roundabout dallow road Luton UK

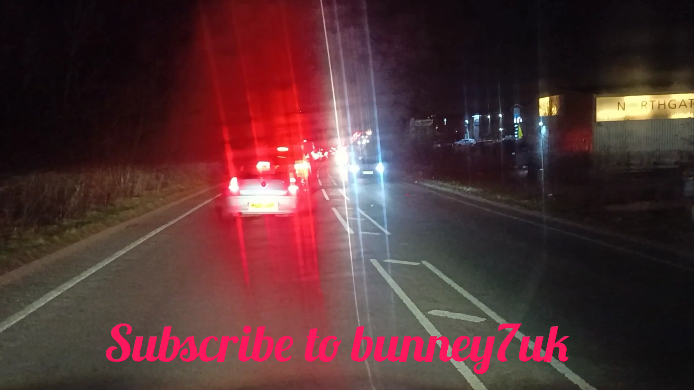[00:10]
yes my viewers and my subscriber it is your boy Aboni again I am on another little drive-in video I'm just cross over the M1 motorway going down towards B&Q Dollar Road the traffic is standstill I don't know why I come this way this time I should have know that this is what the traffic gonna be like at this time of evening I'm just going down to Dollar Road what I think I choose the wrong time
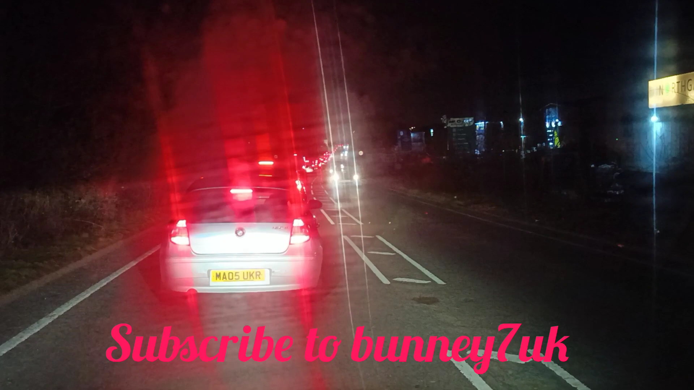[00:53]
to come down here and anywhere I turn at this time this is what it's gonna be my journey is only a minutes drive but I'm sure this is gonna take me people is turning back I can see people is turning back but this traffic is a normal something at the roundabout down there because what happened that roundabout of Dollar Road and others way B&Q people don't give way into
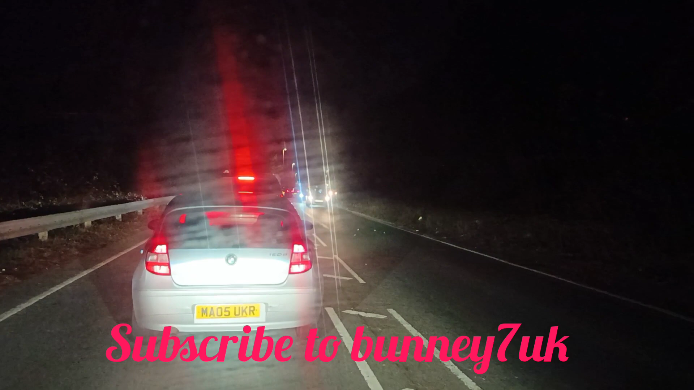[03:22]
how long it take me to get to this runabout just from the M1 flyover when I go down further because I'm turning right I can go on the right-hand lane but you can't get into the right-hand lane from up
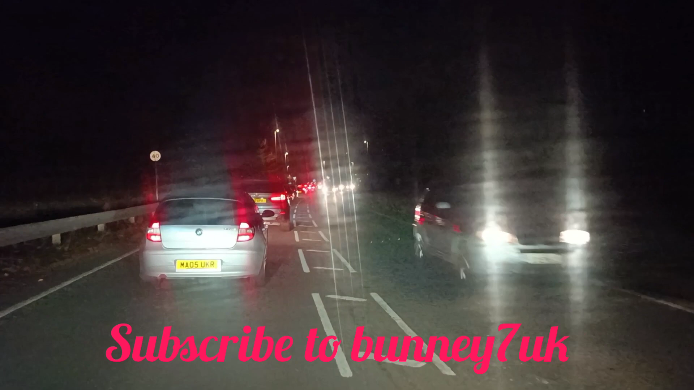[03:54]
here you have to get all the way down there
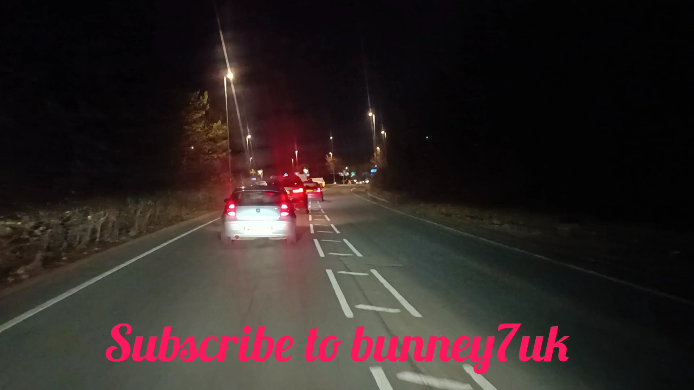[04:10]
so let me squeeze over into the right-hand lane now let me squeeze over into the right-hand lane now past this traffic yeah so yeah I managed to pass about
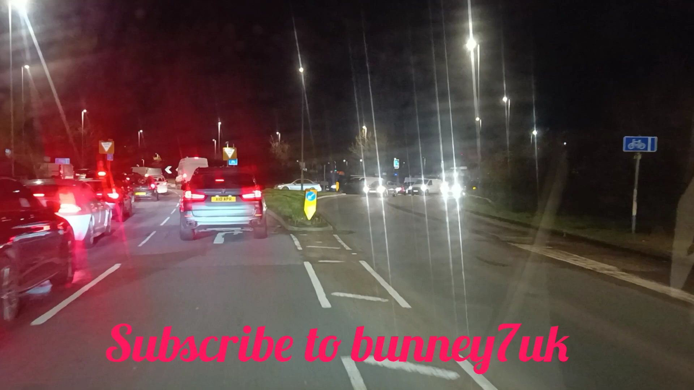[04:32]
six seven eight car to my left coming up to the roundabout so yeah I'm gonna do a right turn to Dollar Road because I'm going into B&Q so keep on following me my viewers so what they were thrown about look like so this is exactly what causing this traffic
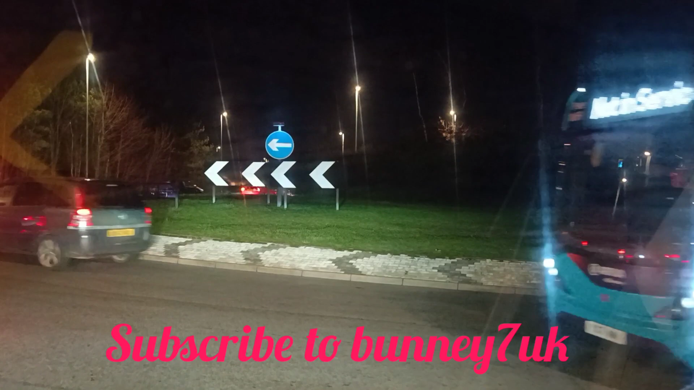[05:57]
so I'm going to I'm going to put on my indicator to turn right all right see this car you know all right we have to open this bus to go all right see this bus now the bus
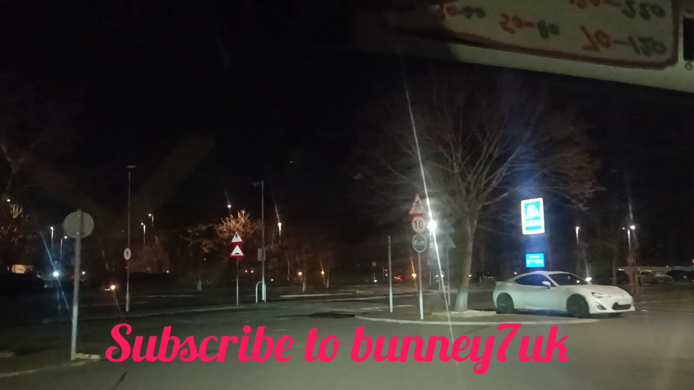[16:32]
So I'm just going to drive through Aldi's just to show you my viewers.
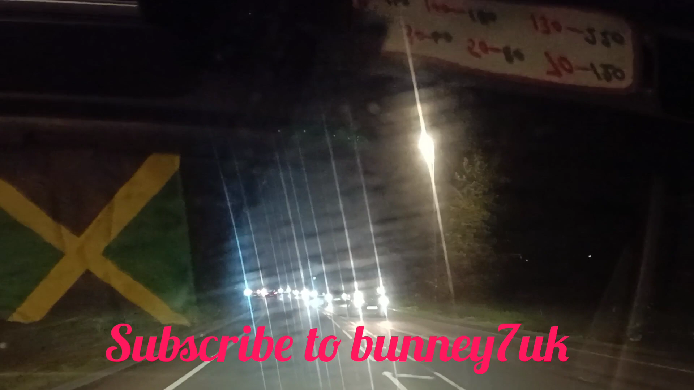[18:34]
so my viewers when I coming down this is the traffic that I was coming down in so I've done my wrong and
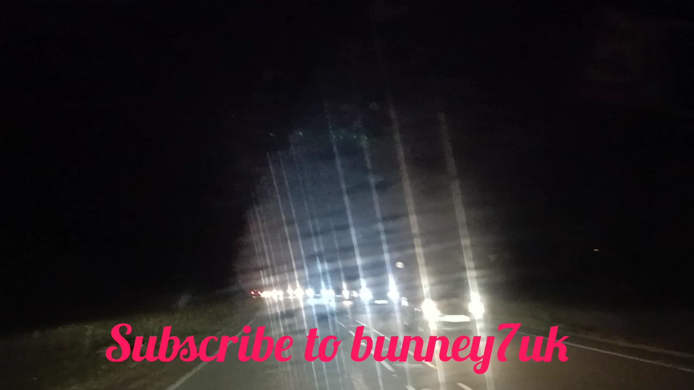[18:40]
I'm heading back now as I said I never planned for do a video this evening but when I come and face this traffic I say right you know what let me put